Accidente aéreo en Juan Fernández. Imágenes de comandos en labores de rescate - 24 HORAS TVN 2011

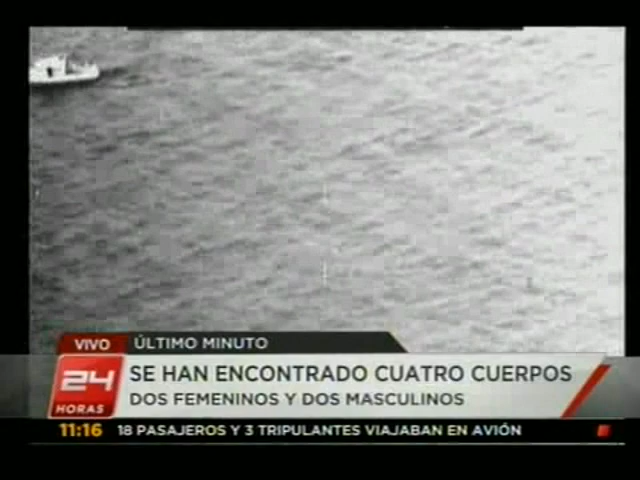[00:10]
Vamos a ver imágenes a continuación que corresponden a algo que ocurrió anoche en las inmediaciones del lugar donde habría ocurrido este accidente. Ocho comandos de la FACH que se lanzaron con paracaídas al mar para trabajar en la búsqueda de los restos del avión.
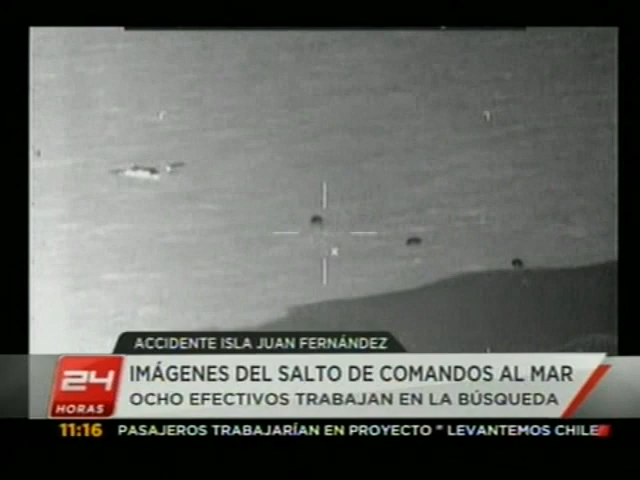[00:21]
Son imágenes grabadas con cámaras nocturnas donde se puede también ver una de las fragatas de la Armada de Chile que presta apoyo a estos efectivos desde el mar. Anoche vimos como nuestros compañeros de labores, Mauricio Bustamantes y Gonzalo Ramírez, viajaron en ese avión que solamente hizo un sobrevuelo, no aterrizó. Y ahora les vamos a mostrar el momento exacto en que estos efectivos de la Fuerza Aérea se lanzan al mar y comienzan el proceso de búsqueda.
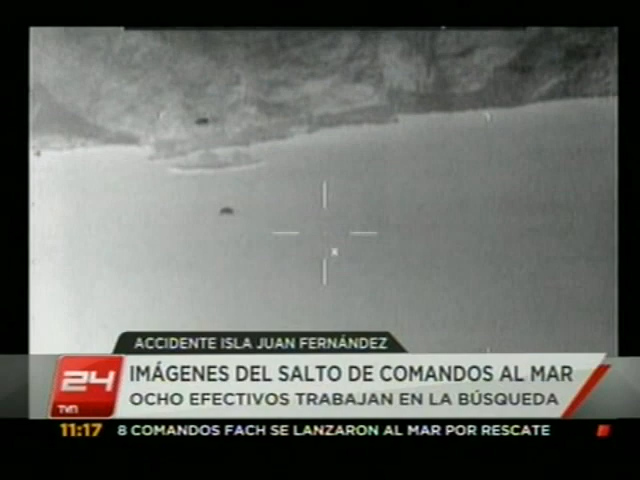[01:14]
la Armada que luego tenía que ponerse en contacto con los ocho miembros, los ocho paracaidistas, los primeros en comenzar las labores de rastreo. Ellos viajaron en el primer C-130, ese que no aterrizó, lo hemos estado mencionando durante esta mañana.
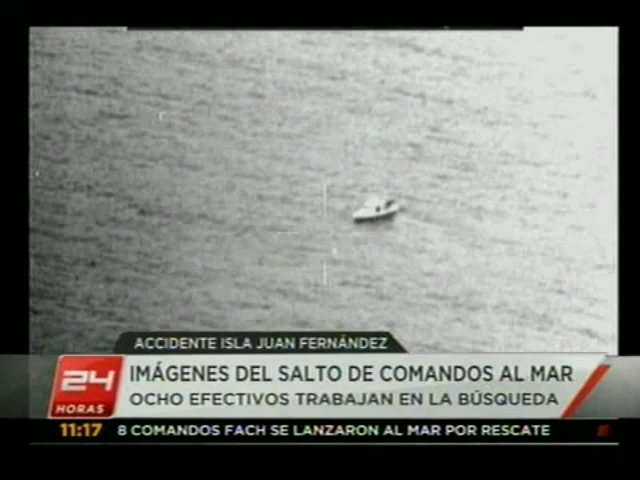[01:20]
Y que tiene las mismas características de la nave que despegó hace muy poquito desde el Grupo 10 de la Facha. Ahí ustedes están viendo la embarcación de la Armada que está en el mar y vemos cómo bajan los paracaidistas para ayudar en estas labores de rescate ayer en medio de la noche, porque este fue un operativo que ya se hace en la oscuridad de la noche.